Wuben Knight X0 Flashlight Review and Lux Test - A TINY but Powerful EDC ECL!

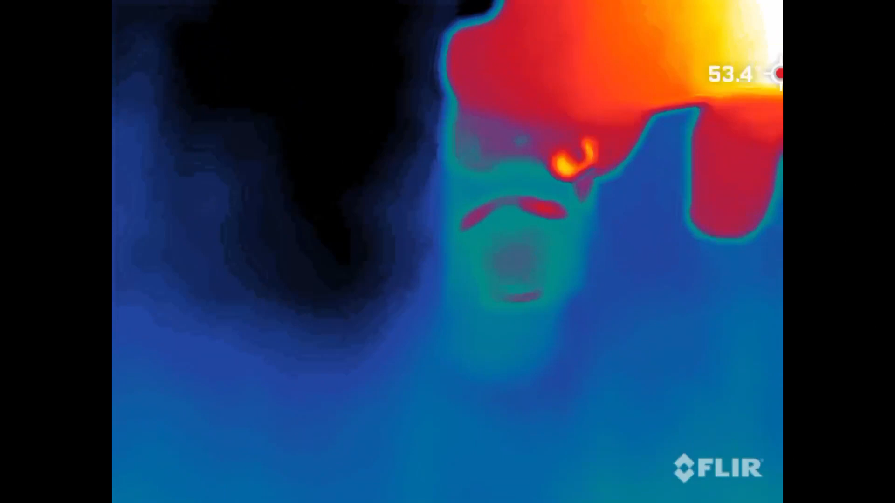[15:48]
Here we have a time lapse using my FLIR thermal camera and I've got the Wubbin set to turbo mode, which is the highest mode.
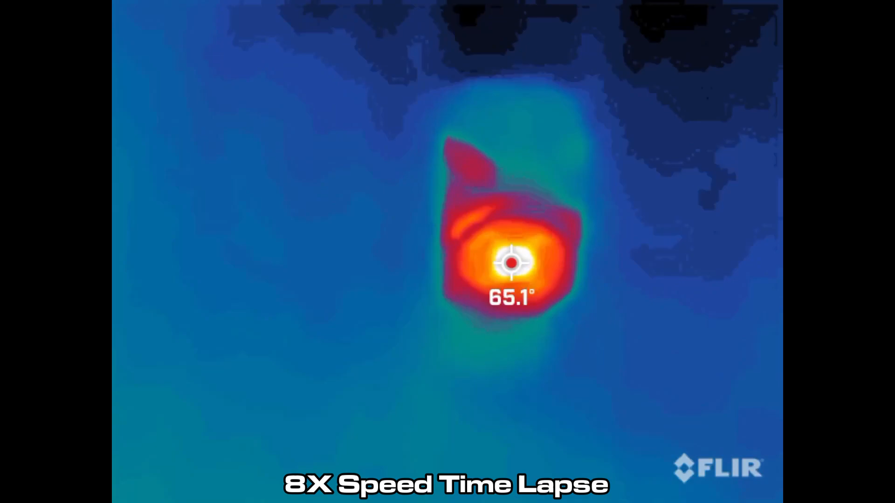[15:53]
And it gets up to about 120,
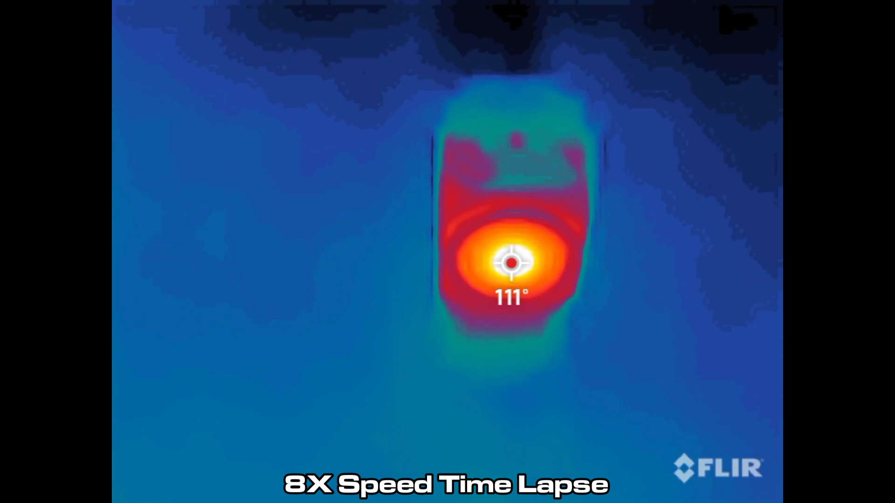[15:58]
121 degrees Fahrenheit or right around 49 degrees Celsius pretty quickly at about the one minute mark.
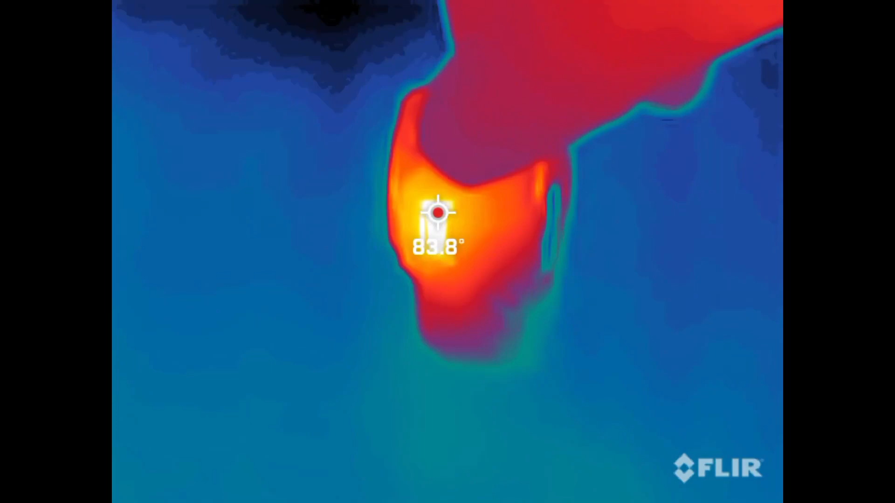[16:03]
And then, it levels off perfectly and it stays really, really steady. I tested it a few times.
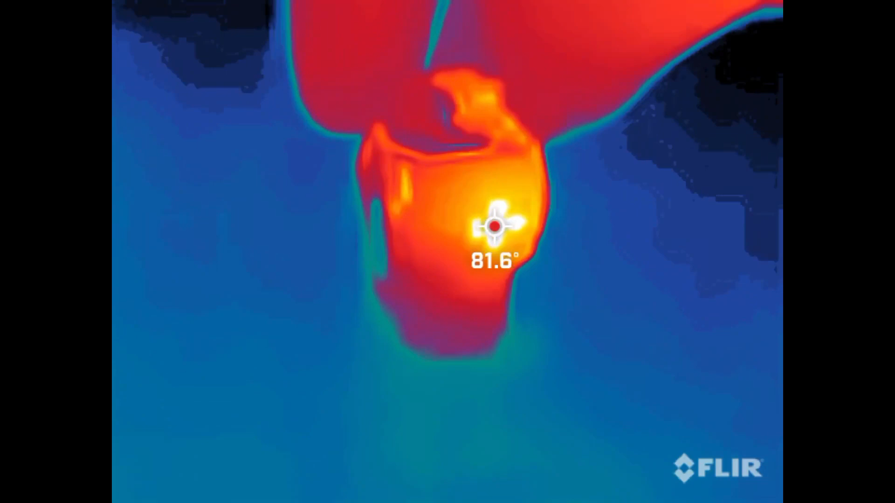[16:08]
And here, in this test, just for fun, I turned it around so you could see the different heat areas on all four sides of it.
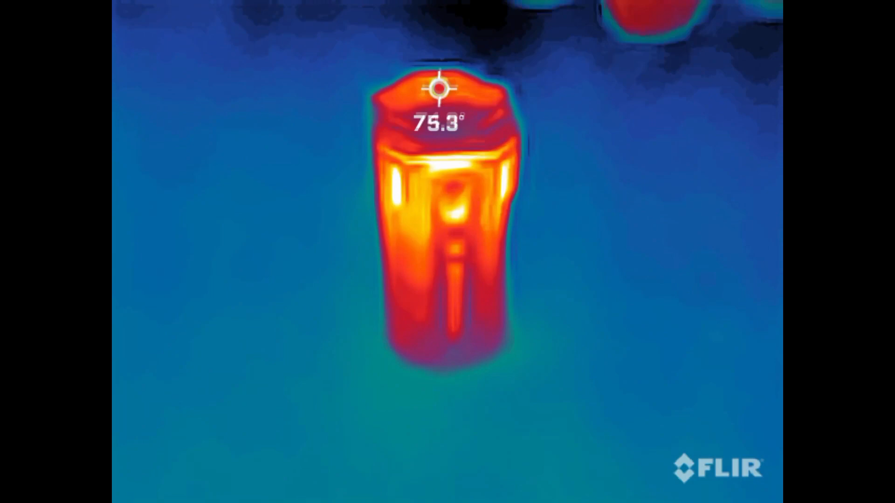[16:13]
But, overall, this does pretty good. I think, personally, for my use, this is more of a hands-free light than a hand-held light.